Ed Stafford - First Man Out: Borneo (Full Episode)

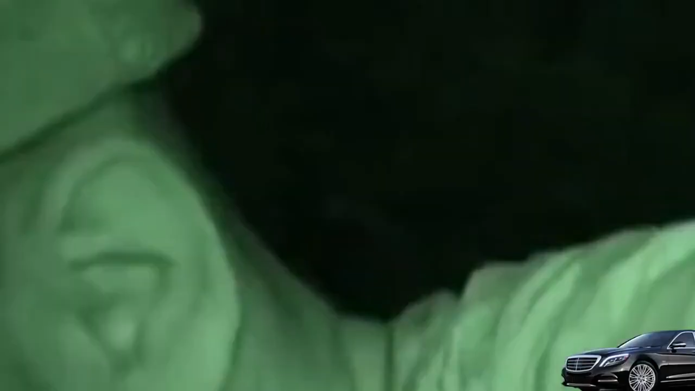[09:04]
Just slightly worried that if I do fall asleep, fair chance, I'm actually gonna fall out of here into the water.
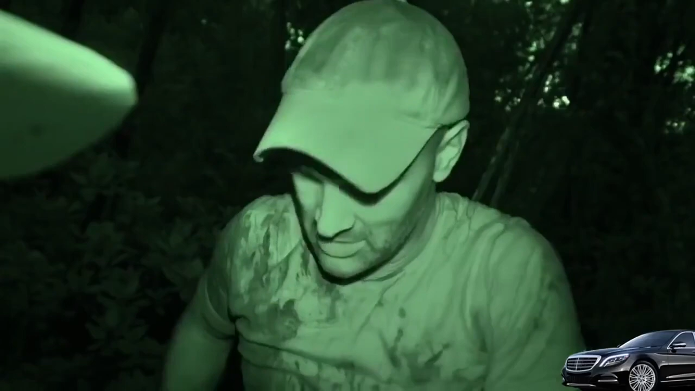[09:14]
So I'm literally just taking my belt. In Africa, I've heard stories of people using their belt to stop them falling out of trees when there's been lions below.
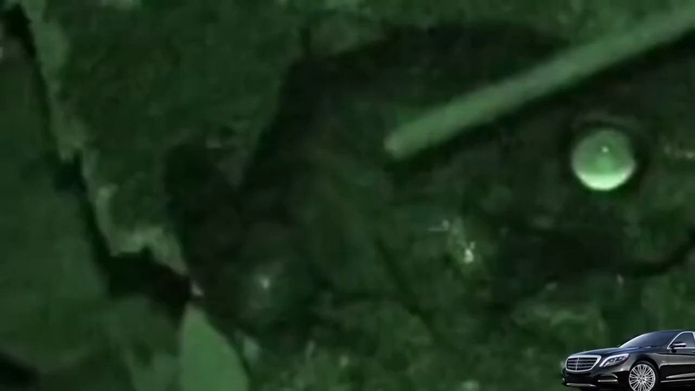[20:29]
It's about 20 yards to our front now.